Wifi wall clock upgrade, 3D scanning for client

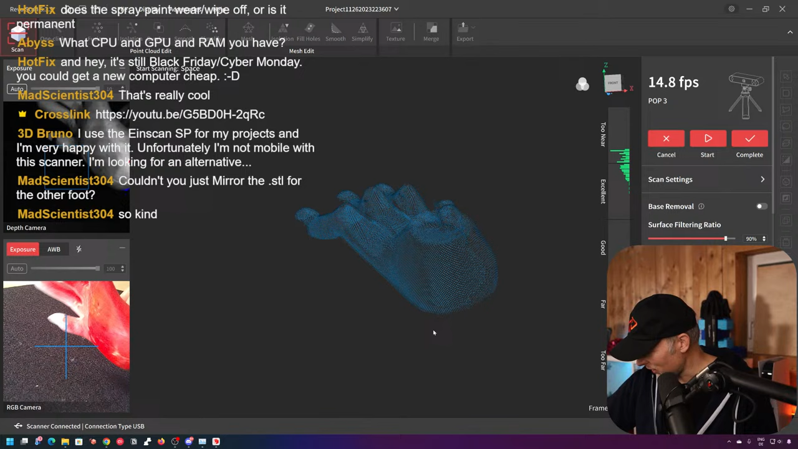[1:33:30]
Doesn't really matter. And start again. And we're waiting again until it finds its orientation.